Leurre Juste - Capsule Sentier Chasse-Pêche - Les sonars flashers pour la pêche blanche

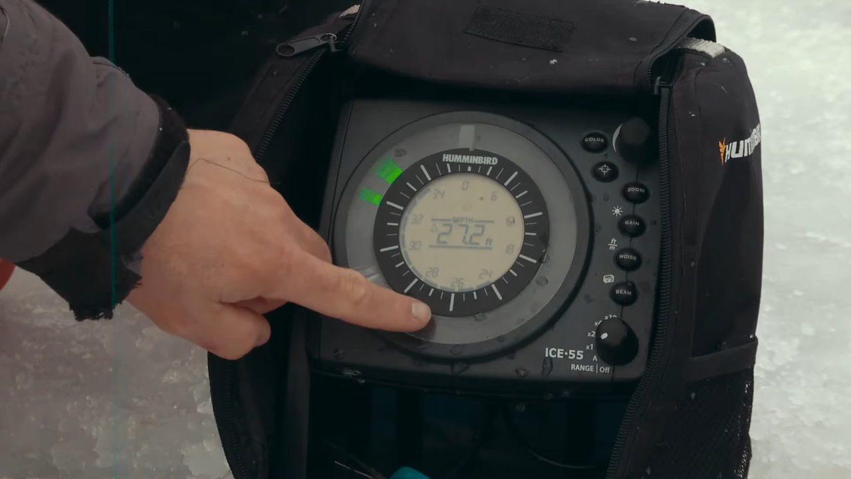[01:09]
On screen: depth 27.2 ft
On peut prendre, comme le Lawrence là-bas, on peut prendre cet appareil-là,
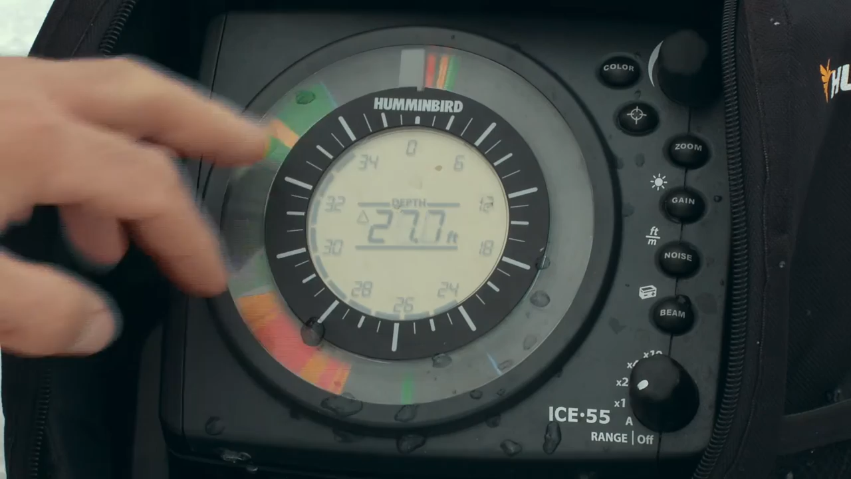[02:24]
Avec cet appareil-là, ben mon zoom est dynamique. Je peux le placer où je veux.
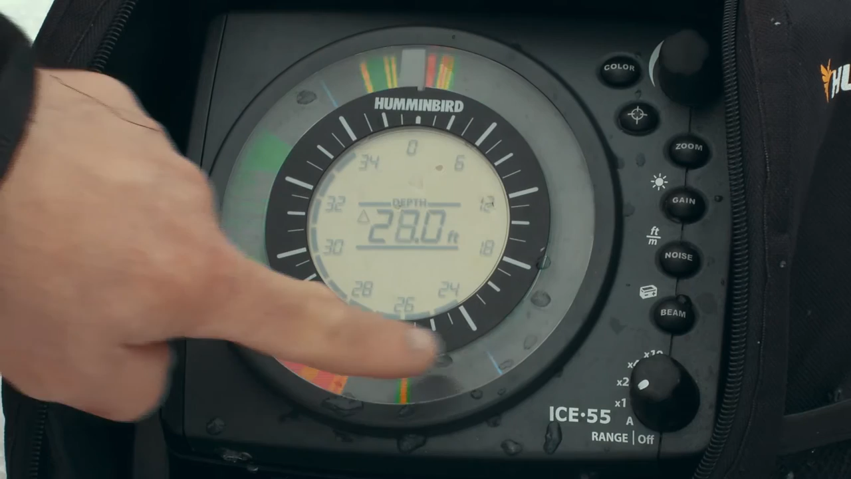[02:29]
On screen: depth 28.0 ft
Fait que ici, on voit qu'il y a 28 pieds d'eau. Okay. Puis 4 pieds au-dessus du fond, je suis vraiment zoomé pour voir vraiment très précisément mon leurre.
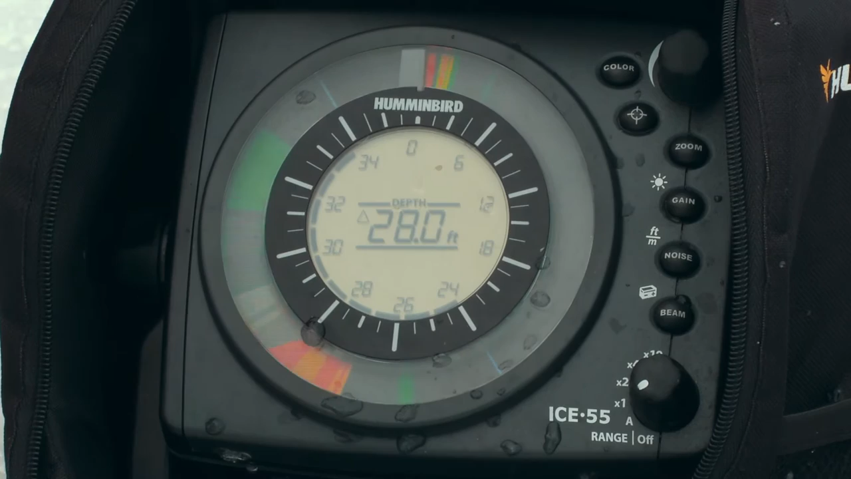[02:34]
On screen: depth 28.0 ft
Puis le restant de ma colonne d'eau est ici. Ça, c'est pour des vieux yeux comme les miens. Ben, si tu veux ou ben non, si tu pêches ben creux.